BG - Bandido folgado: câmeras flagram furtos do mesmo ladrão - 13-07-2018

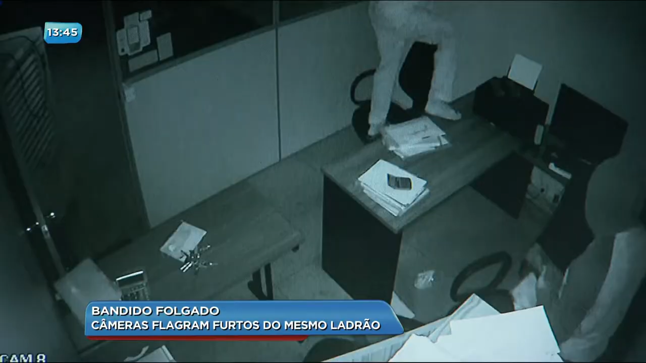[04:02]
roubaram lá uma televisão do monitor, roubaram o meu outro computador aqui na frente e levaram nove aparelhos. E tudo indica que esse mesmo bandido também tentou entrar em um terceiro local, dessa vez um escritório de uma cantora sertaneja, que fica no setor sul também em Goiânia. Só que lá ele não teve tanta sorte não. O alarme disparou e ele não roubou nada, ele saiu correndo. Então se você aí de casa sabe quem é essa pessoa,